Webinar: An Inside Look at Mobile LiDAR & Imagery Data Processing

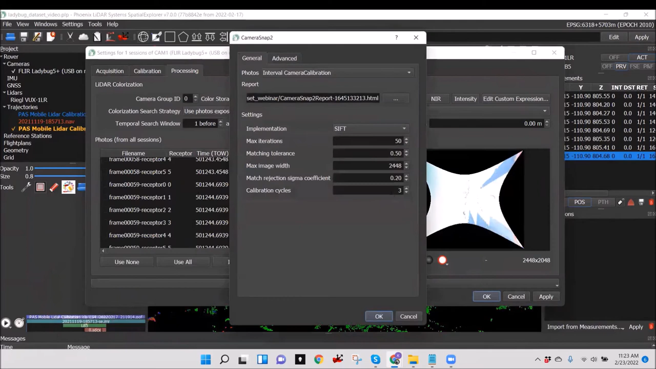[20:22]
Select the camera calibration intervals previously created and click OK to begin camera calibration.
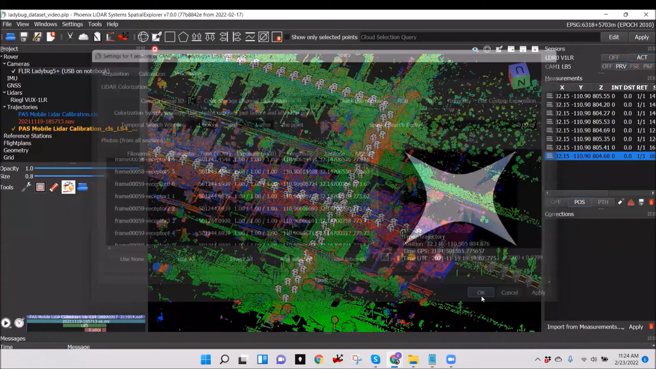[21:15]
Now that the point cloud has been optimized and the camera is calibrated, it is time to colorize the point cloud.
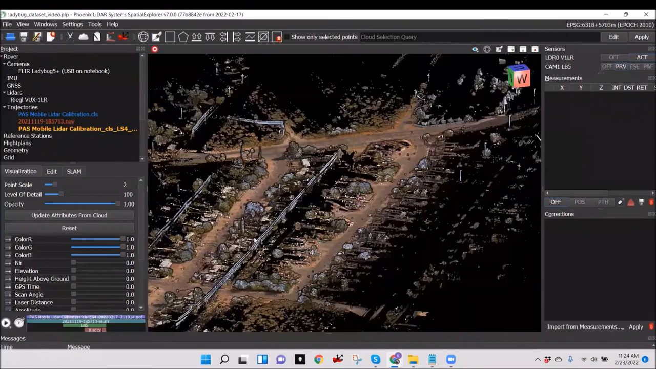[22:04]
The final step is to classify the point cloud.
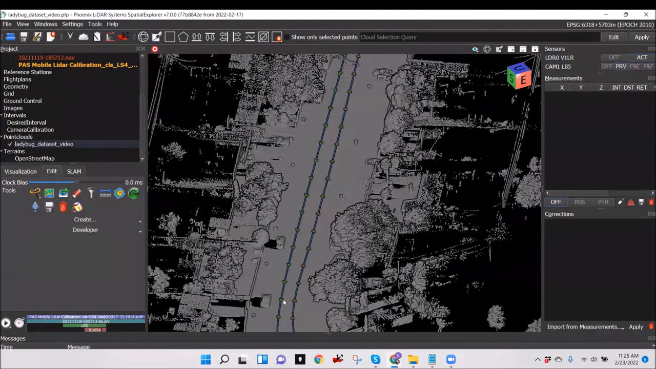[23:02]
After the noise has been classified, the next step is to classify ground.
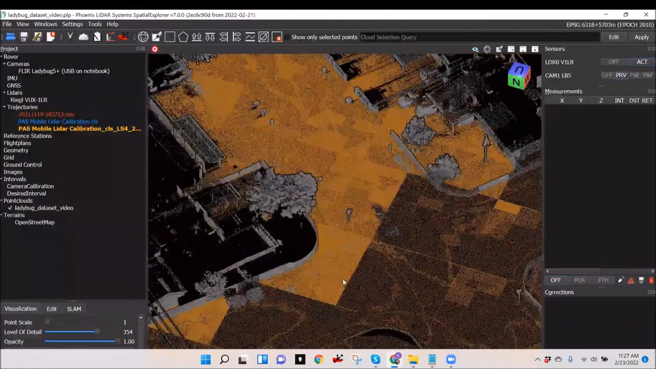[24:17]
Finally, use the classify on selection tool to manually classify point cloud features.
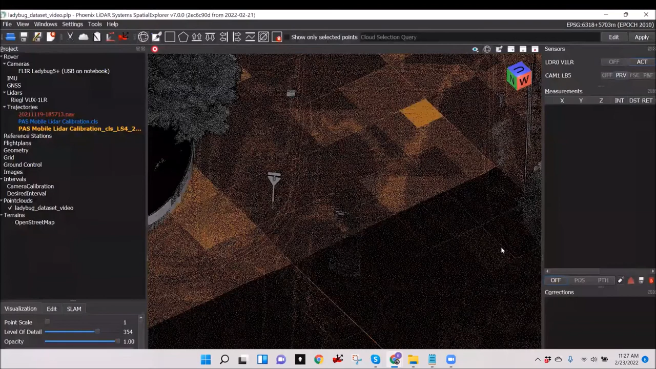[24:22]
In this example, a moving vehicle was scanned and we would like it removed from the dataset.
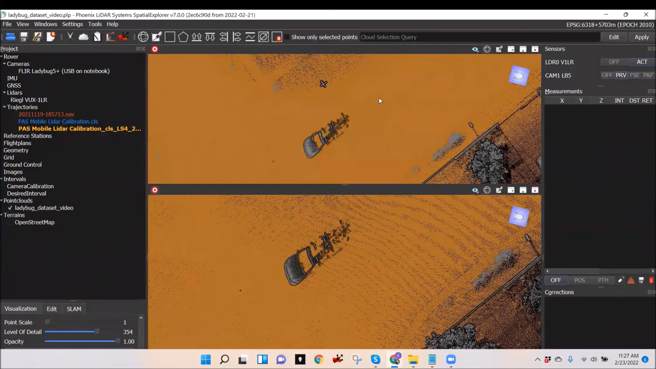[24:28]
The process to remove a vehicle is to first create a profile isolating this feature. Then open up the classify on selection window and configure the old and new classes and enable classify on selection. Then, simply choose one of the selection tools, in this case the classify above line tool, click the starting point, and then click the end point. In this example, any class above line will be classified as a noise class.
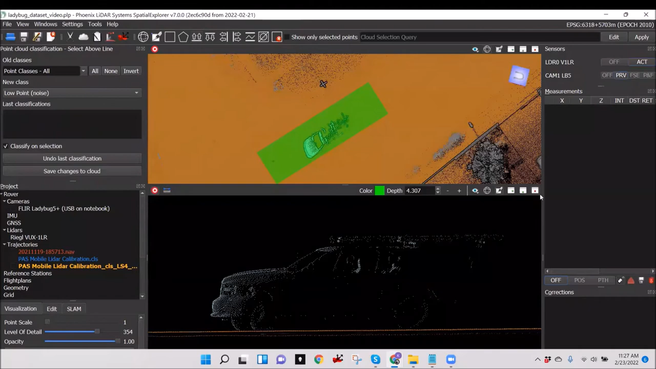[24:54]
While exporting this point cloud to an LAS or LAZ file,
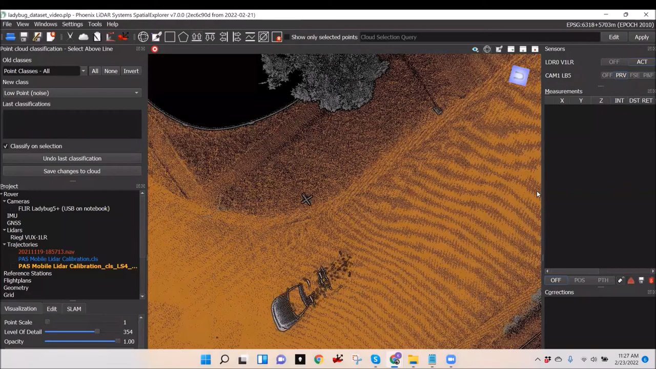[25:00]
Spatial Explorer gives you the option to exclude any undesirable point classes from the export.